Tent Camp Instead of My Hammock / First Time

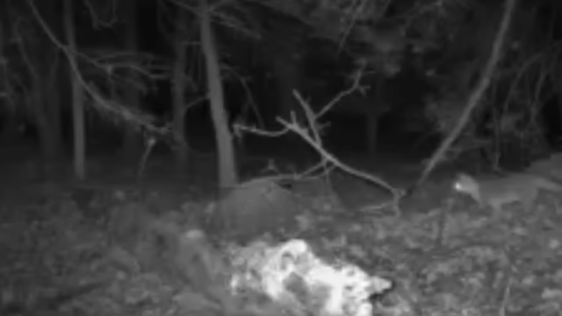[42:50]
You'll see him coming into the frame here off to the side. And then, so it was good that we put it where we did, because that log, he must have heard me. And when you see him here, he jumps up on the log. I think he heard me. But I think he's looking also for mice.
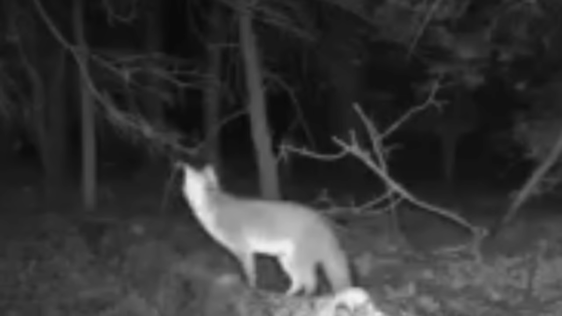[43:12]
You know, the woods mice and stuff. So he's looking around. That's a good front shot of him right there. And then he kind of keeps walking down the log, jumping up and down, and then he kind of takes off from there. There he goes. There was three videos, a total of 15 minutes.